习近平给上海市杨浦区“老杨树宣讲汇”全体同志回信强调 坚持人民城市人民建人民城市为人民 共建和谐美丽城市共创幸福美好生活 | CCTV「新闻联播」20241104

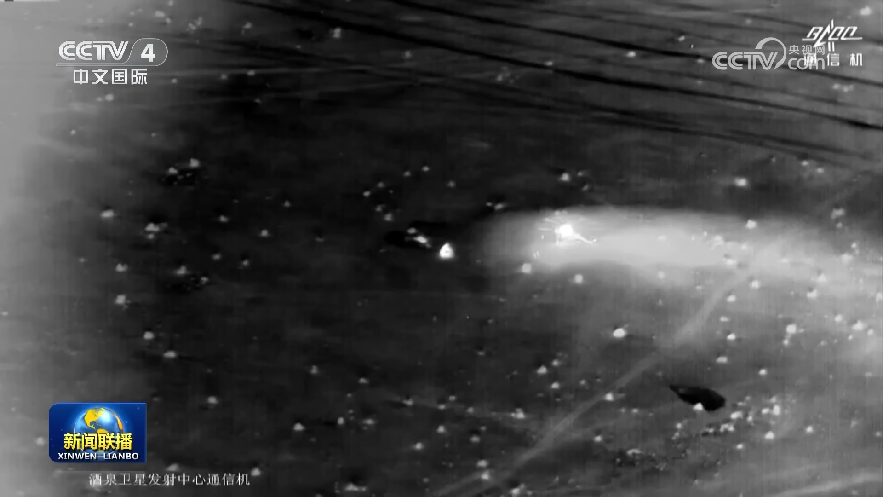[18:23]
返回舱着陆担负搜救回收任务的搜救分队及时发现目标并抵达着陆现场这
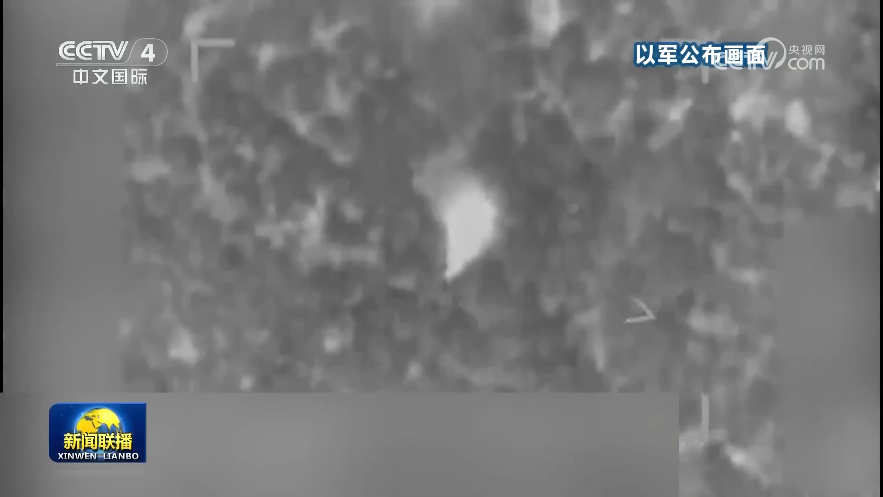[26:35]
以色列国防军3号称乙军在一次无人机行动中打
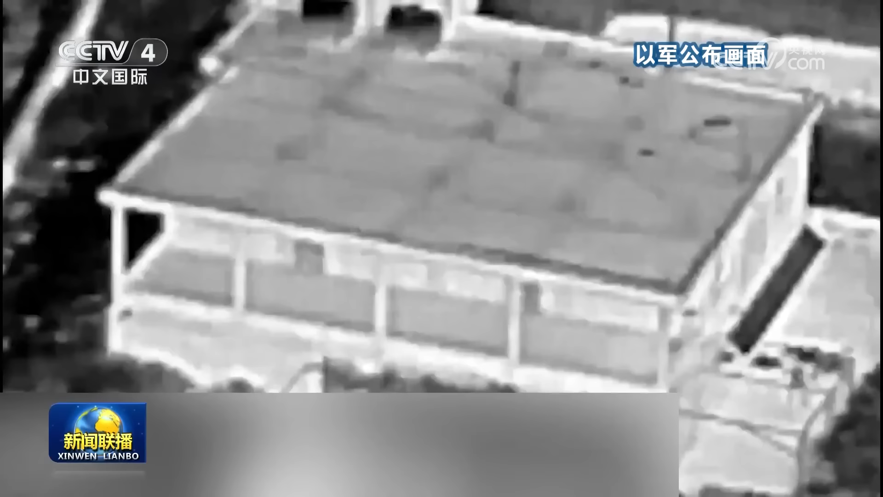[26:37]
死黎巴嫩东南部
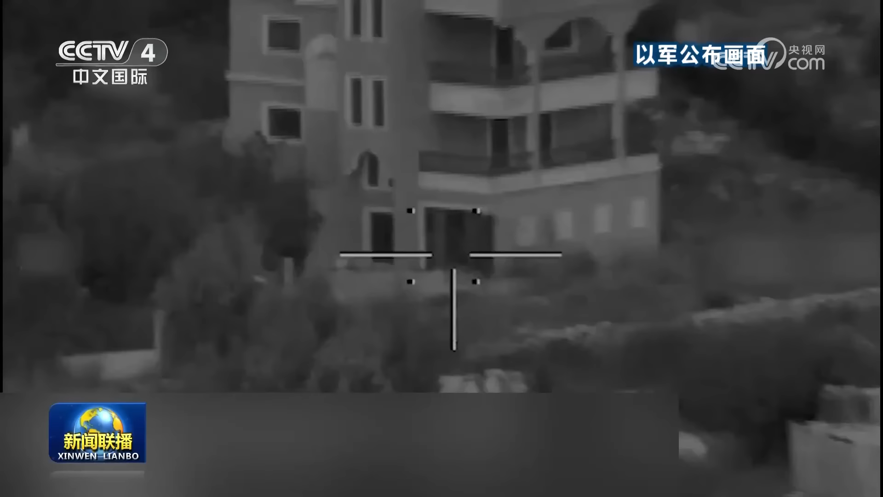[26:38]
西亚姆地区的离真主党武装指挥官据黎巴嫩国家通讯社3号报道离
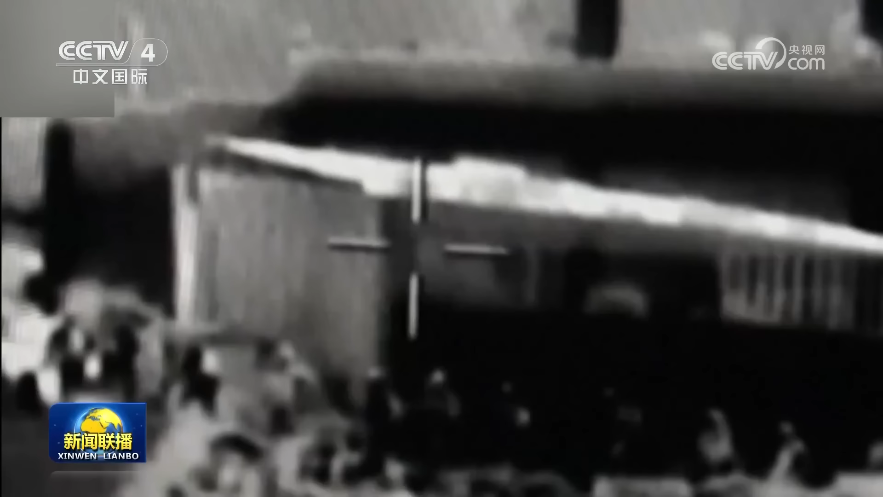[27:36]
以色列国防军3号发布的消息乙军突击人员
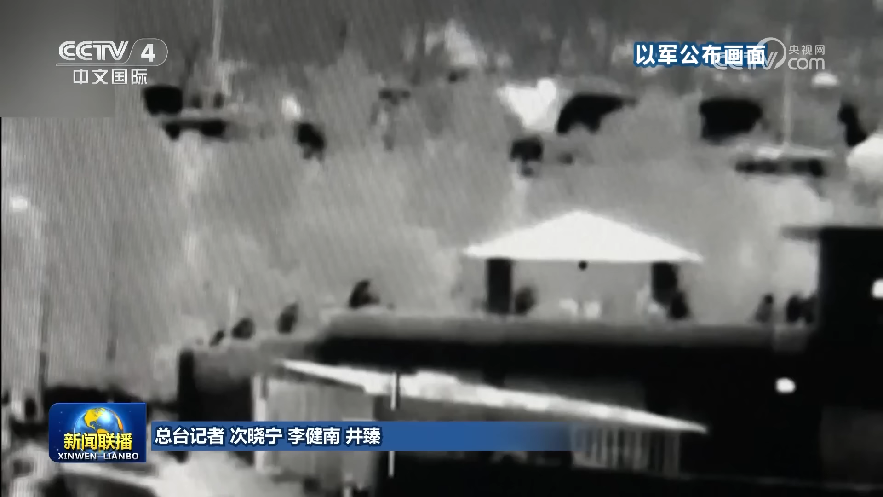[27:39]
近期进入叙利亚南部抓捕一名叙利亚男子乙军称该男子受伊朗指使在
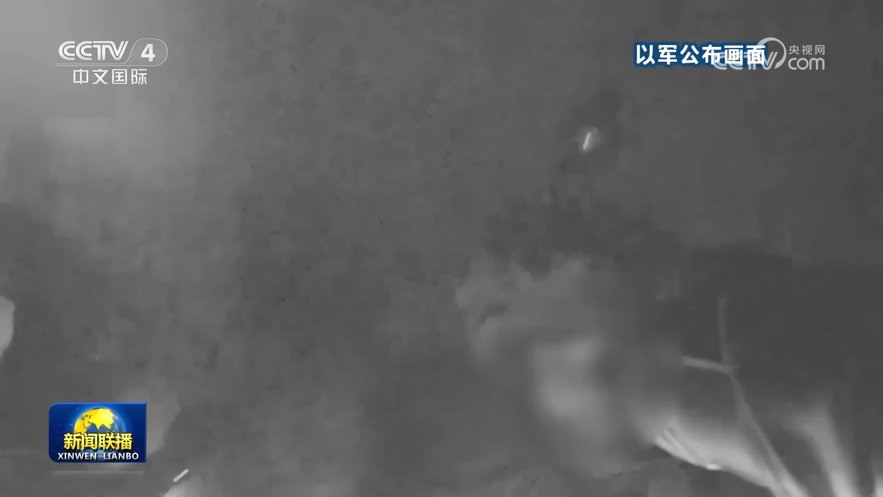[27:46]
边境地区搜集乙军情报伊朗总